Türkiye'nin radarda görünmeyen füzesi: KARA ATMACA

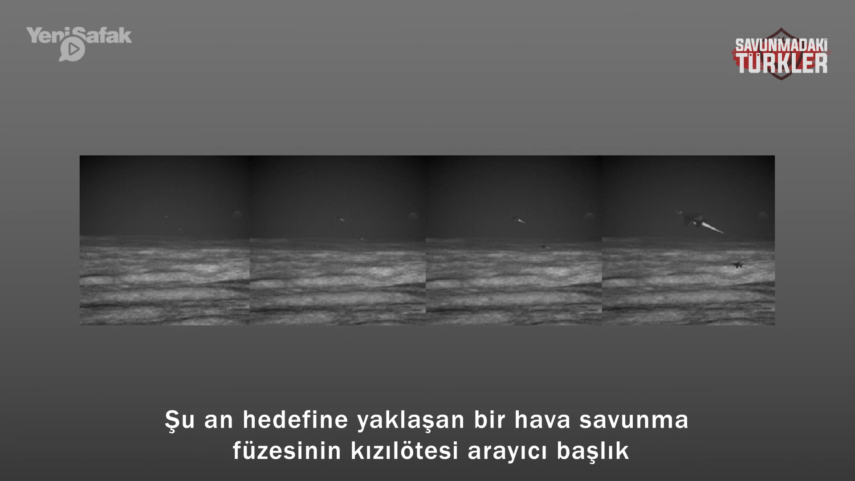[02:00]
Şu an hedefine yaklaşan bir hava savunma füzesinin kızılötesi arayıcı başlık görüntüsüne bakıyorsunuz.